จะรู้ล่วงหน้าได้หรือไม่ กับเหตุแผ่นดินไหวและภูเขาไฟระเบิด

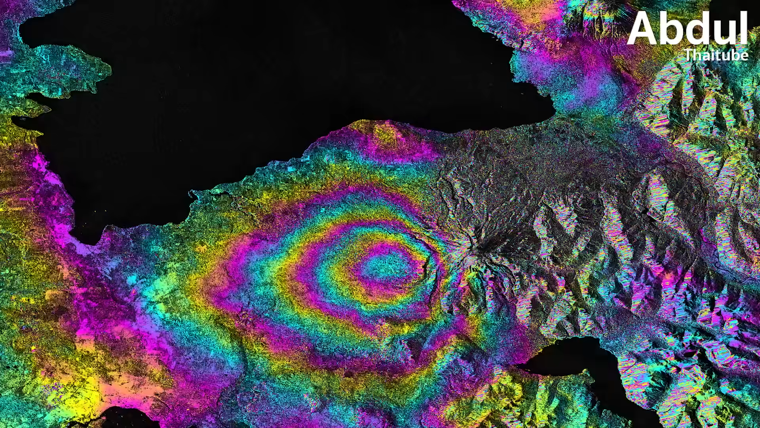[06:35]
ิธีการที่ง่าย รถเร็ว และมีค่าใช้จ่ายน้อยกว่าการติดตั้งสถานี GNSSแต่อย่างคงให้ความแม่นยำในระดับเซนติเมตรเช่นกัน